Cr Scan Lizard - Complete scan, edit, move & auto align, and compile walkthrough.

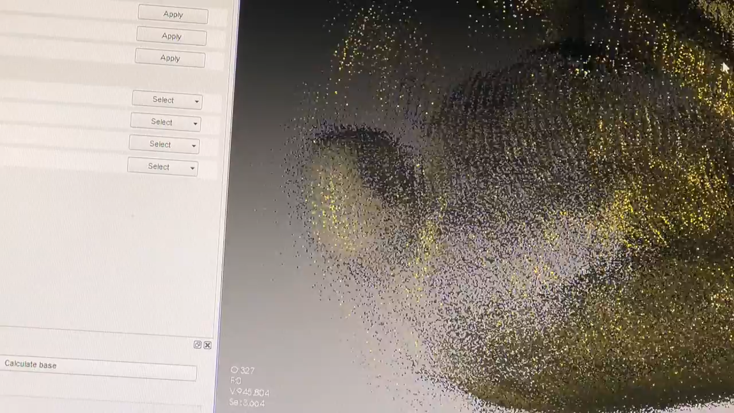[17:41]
you know, that would have got part of his arm. So now to get this all back, I got some more back here I'm going to leave. I'm going to hit control, or I'm going to hold control and alt. Now see it went back to a cross. And I'm just going to do the same thing. I'm going to draw a circle around what I do not want deleted. Let go of the mouse.
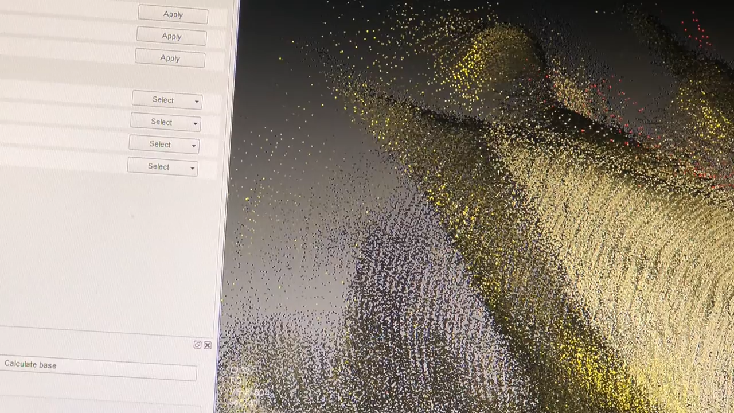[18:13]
And there you go. Now if I hit delete, you can see all that extra pixel noise has disappeared.
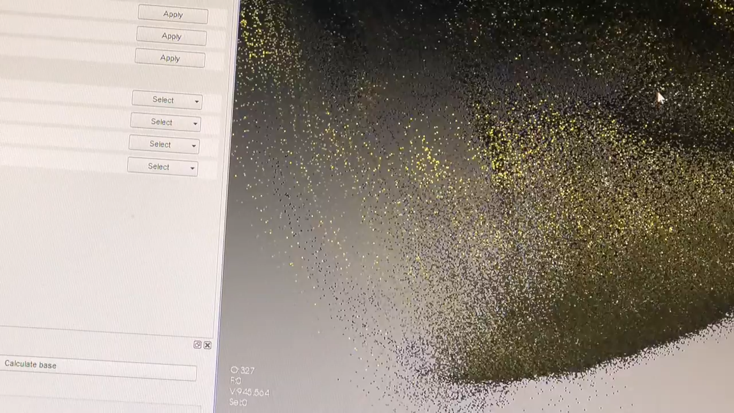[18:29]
So that's how you can go in and clean up your scans to try and make them as clean as possible. So I will do the same here.
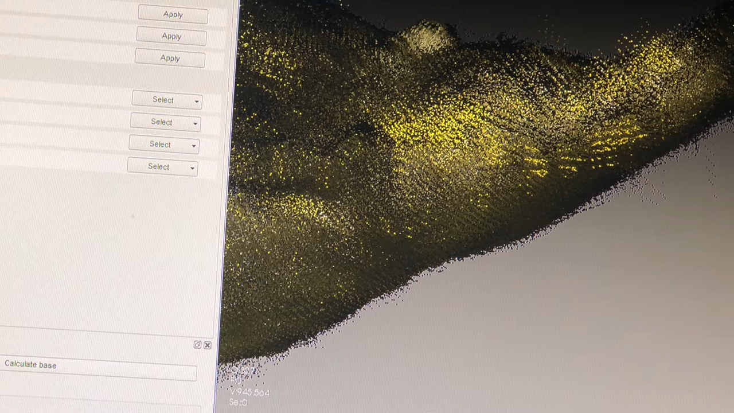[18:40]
I will hit control and hold, and I will hold the left mouse.
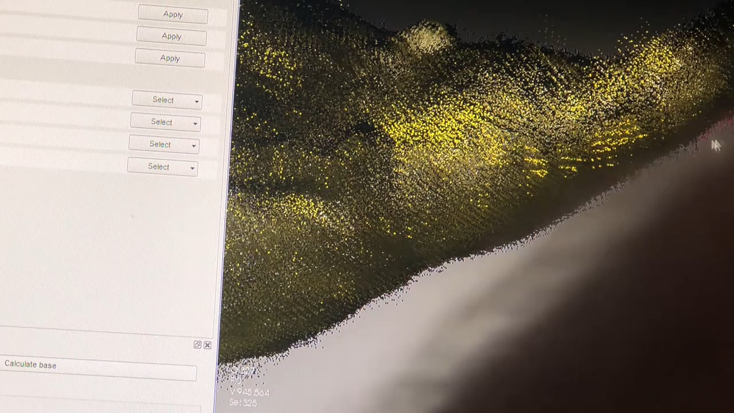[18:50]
You see it turned red, hit delete. Now, that was with all the scans on. If I want to get more detailed, you have 320 some frames here.
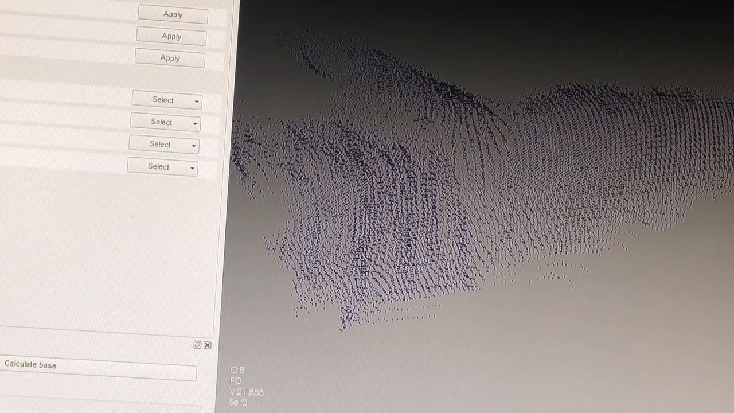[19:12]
See here, you can come in and get a little more detailed in just certain areas without interference in the background and worry about deleting stuff. So again, I'll hold control, let's come in and delete.
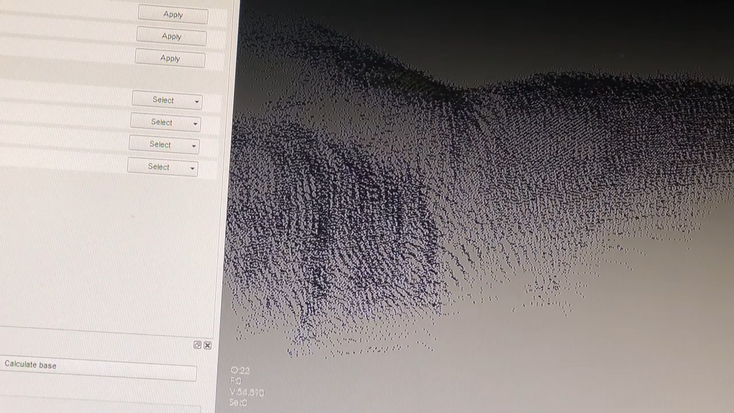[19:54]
So I hope you guys got the gist of that. The So that's 179 frames. So control, let's come in, click and hold the mouse.
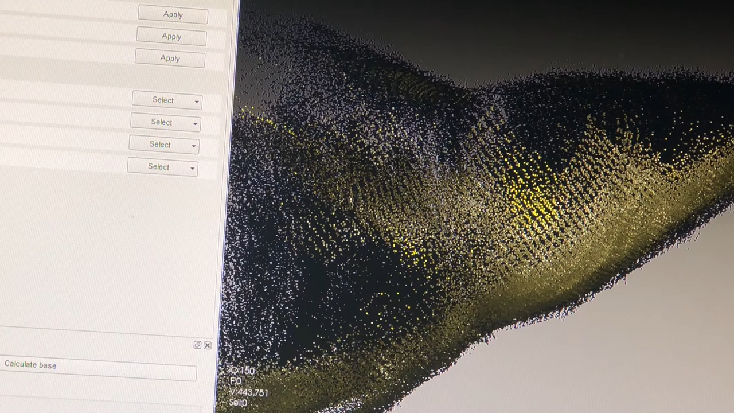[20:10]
Now you can do more than one area at a time.
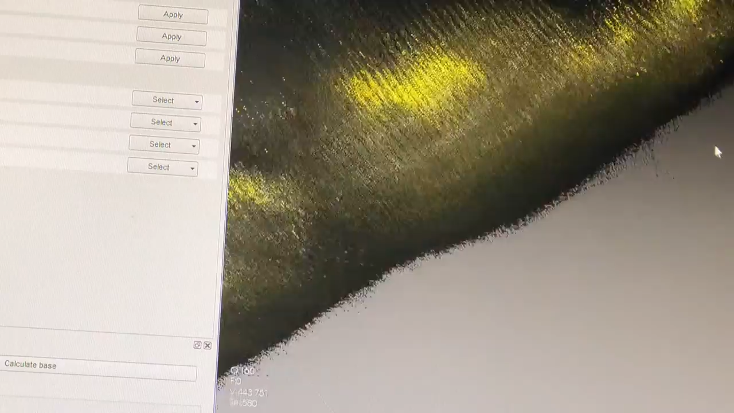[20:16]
Okay.
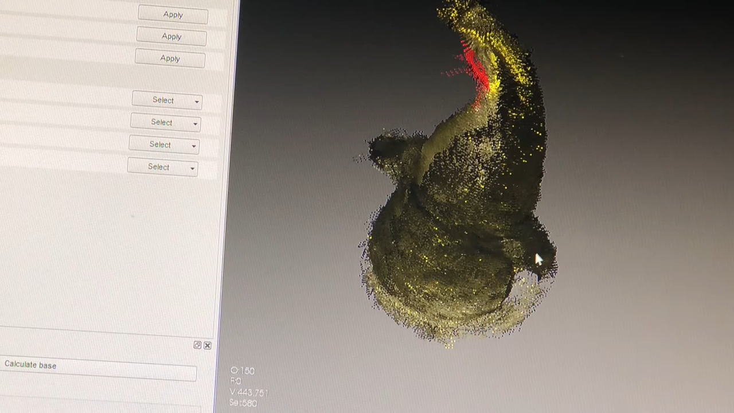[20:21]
So say I want to do there, and now I want to do get rid of this out here. See, now that's red.
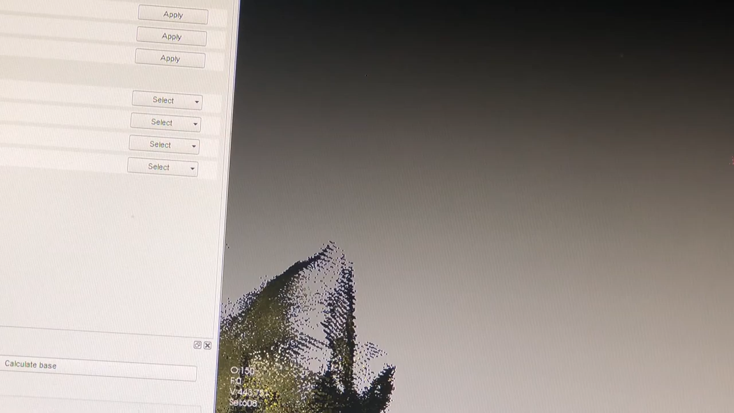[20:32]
So I'm gonna try and clean up around here.
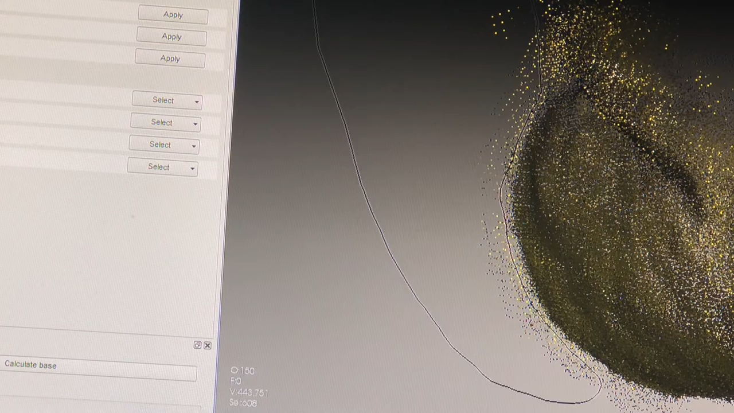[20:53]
And now if I hit delete, it'll delete all that at once.
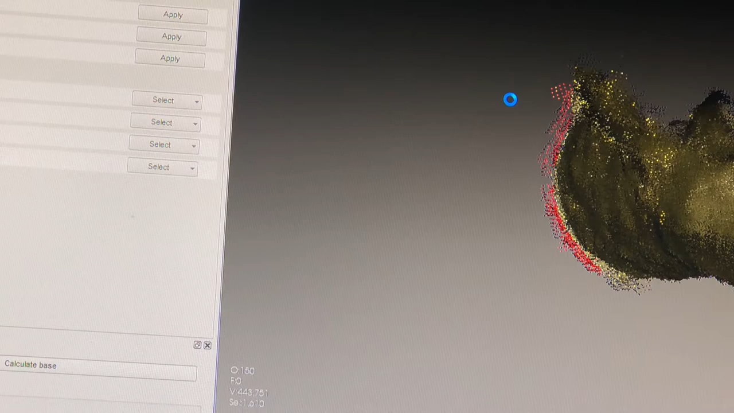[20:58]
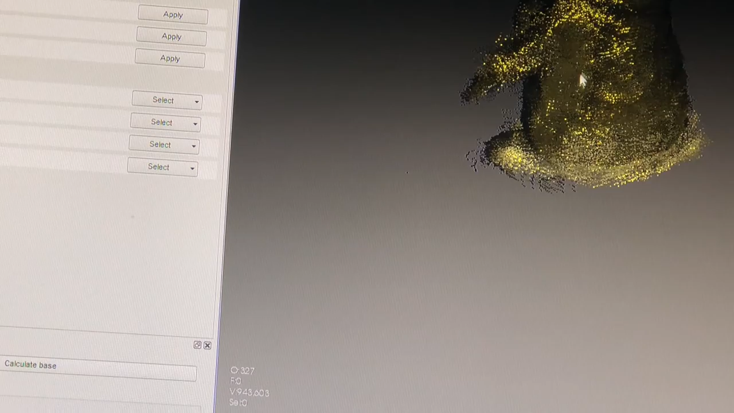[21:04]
So that also helps with
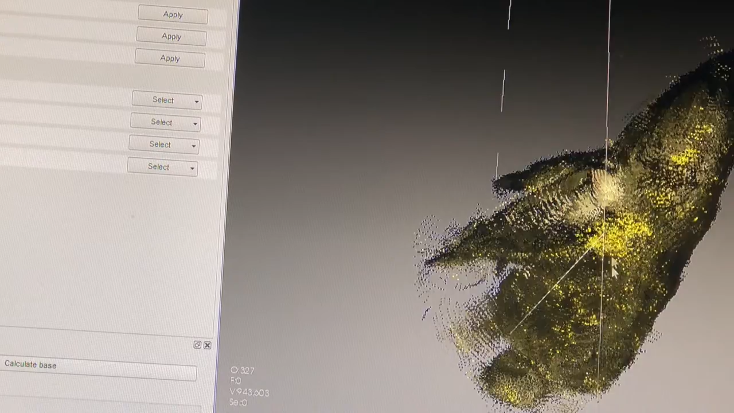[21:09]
when the software goes to do an auto align,
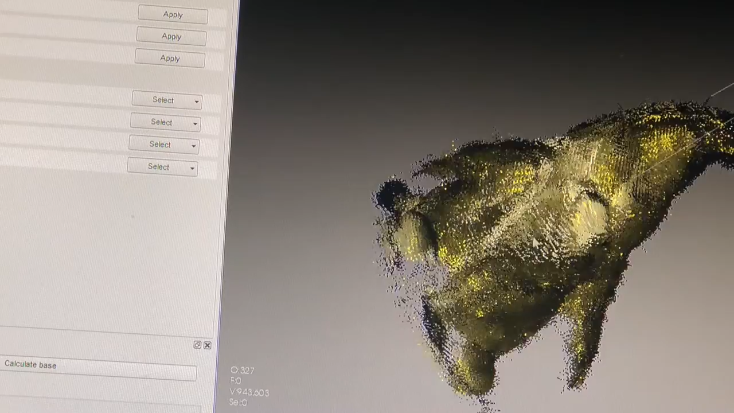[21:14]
it gives it more of a
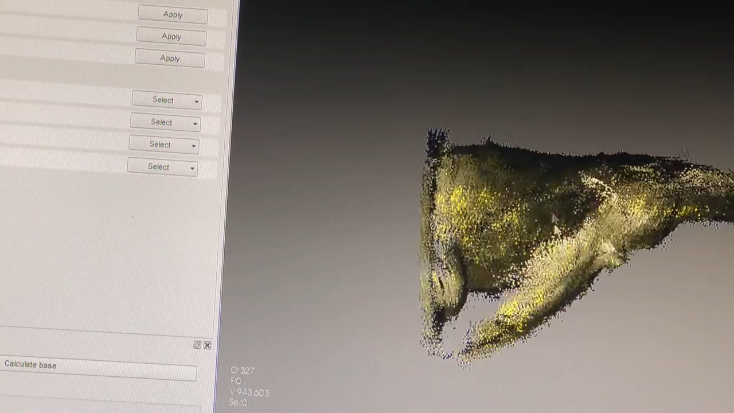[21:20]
pronounced object and takes away all the clutter. So control. That sometimes you just gotta rotate around all the angles,
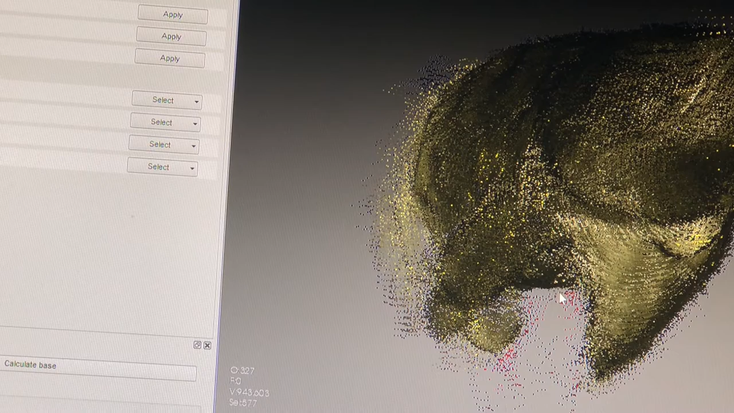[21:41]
because this is a 360 degree model, so
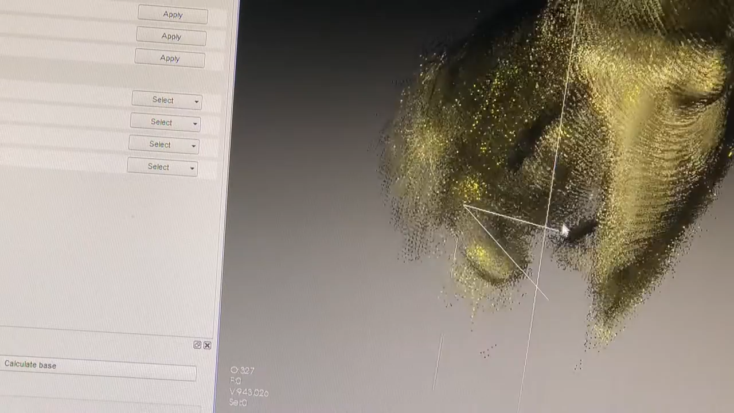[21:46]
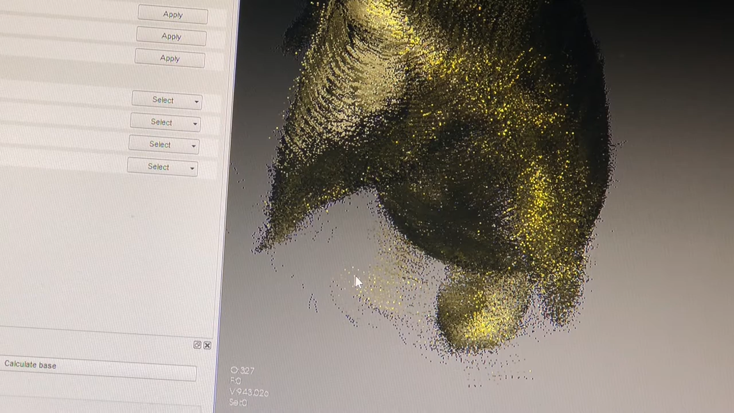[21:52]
you do get residual noise in all different ways. This is not just like drawing with pen and paper and erasing a line. There are dots 360 degrees around.
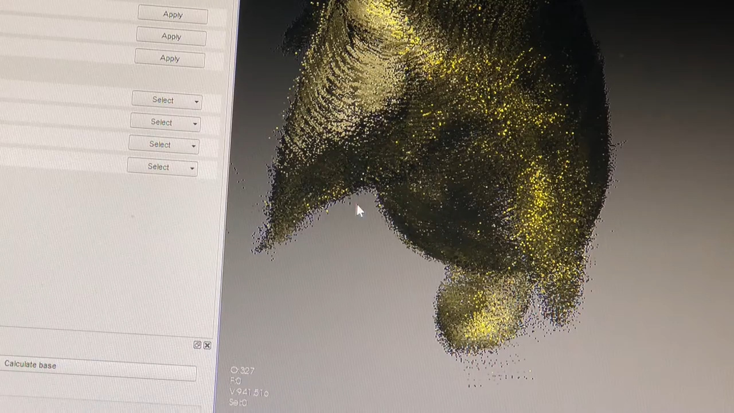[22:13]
So you can see that's starting to clean him up a little bit and make him look a little better.